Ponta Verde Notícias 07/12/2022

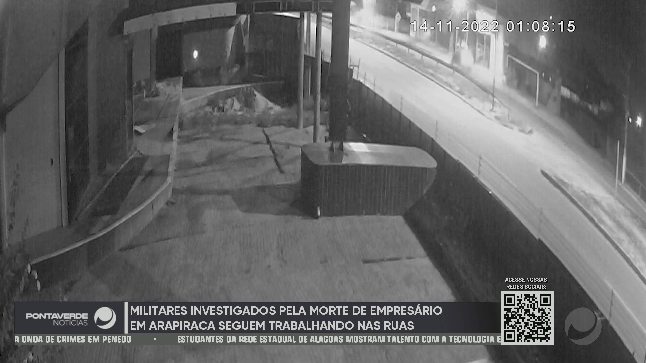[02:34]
que mostra ele pegando a curva para a esquerda, o retorno, com a sinaleira ligada e também em baixa velocidade.